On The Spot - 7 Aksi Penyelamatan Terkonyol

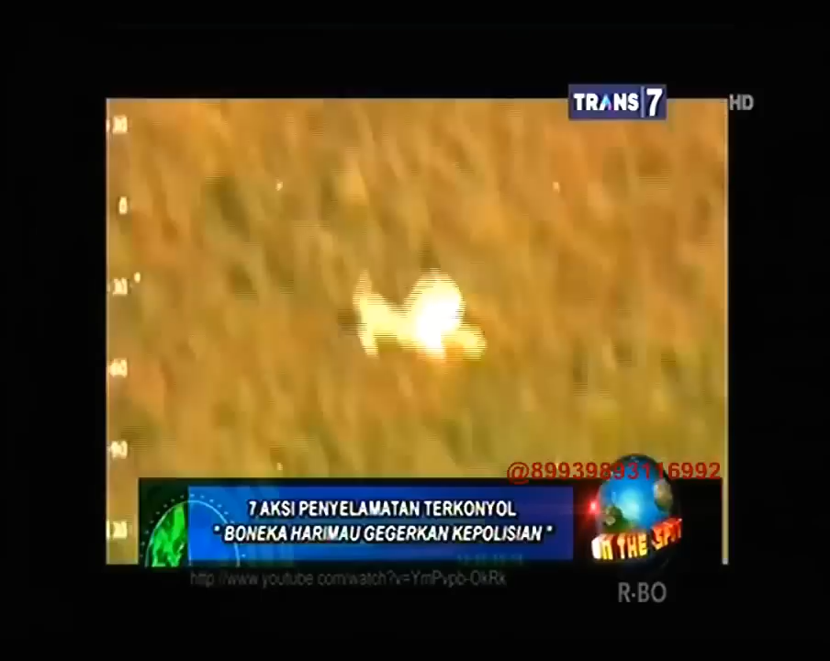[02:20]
Hampshire Helikopter kepolisian pun langsung menyusuri tempat titik yang menyala dan mendekat ke lokasi Agar dapat memastikan bahaya apa yang ada di sana